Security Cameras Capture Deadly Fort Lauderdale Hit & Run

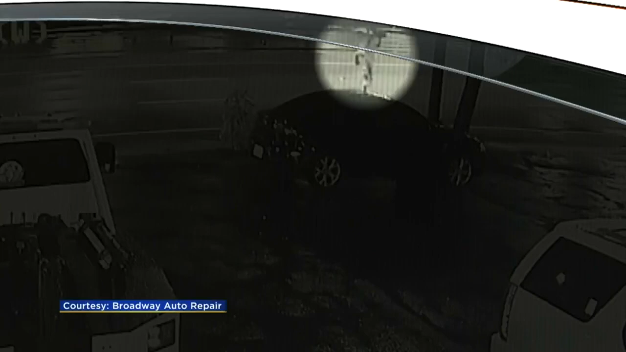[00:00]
FIRST AT NOON, TERRIFYING MOMENTS CAUGHT ON SURVEILLANCE VIDEO, SHOWING THE MOMENTS BEFORE A PEDESTRIAN WAS HIT BY A CAR THAT JUST KEPT ON GOING.